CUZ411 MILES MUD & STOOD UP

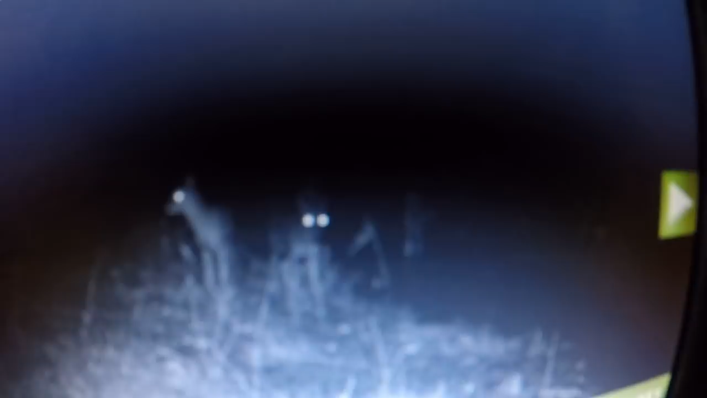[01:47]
Right here. You see where they're walking up there?
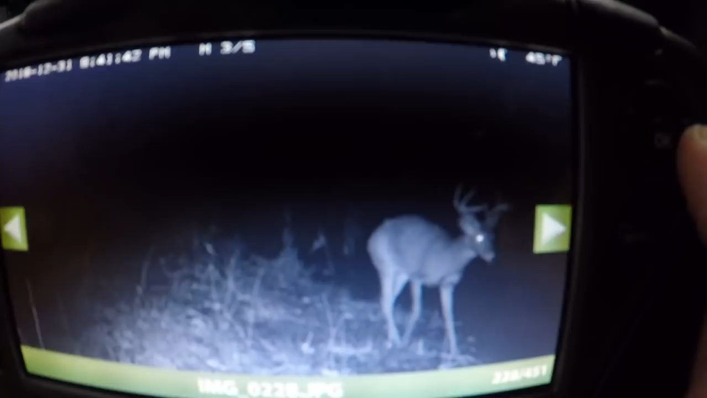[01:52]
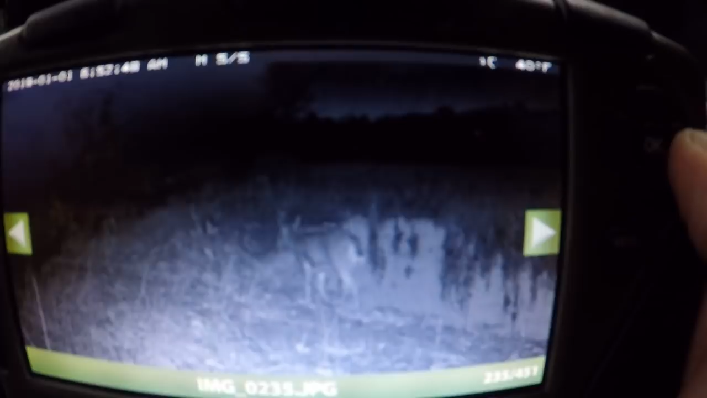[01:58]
Right. 1 3-year eight point. That looked like a shooter to me.